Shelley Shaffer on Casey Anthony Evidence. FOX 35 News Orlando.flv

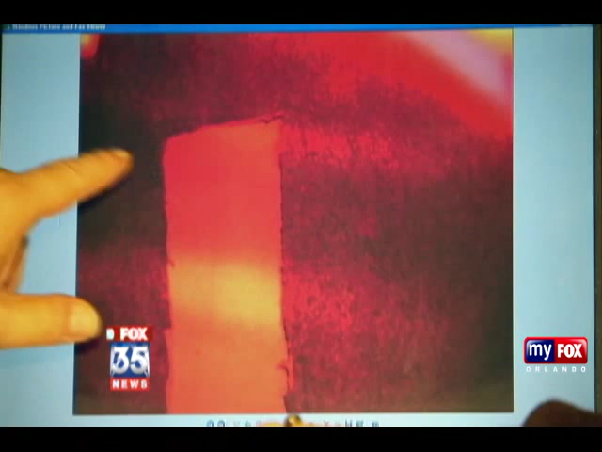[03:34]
It can detect blood that has been cleaned up or dried, saliva, perspiration, basically any type of body fluid. Investigators snapped shots of several spots in the trunk, even a stain on Little Kaylee's doll found in the car.